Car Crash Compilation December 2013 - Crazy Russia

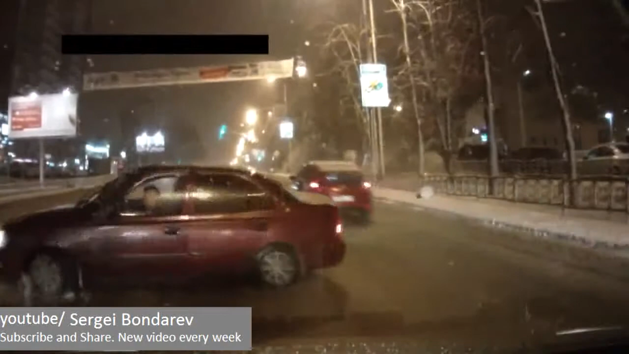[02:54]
Колонка смещена в сторону окна. Ой, вот, вот, вот она. Ой, бля.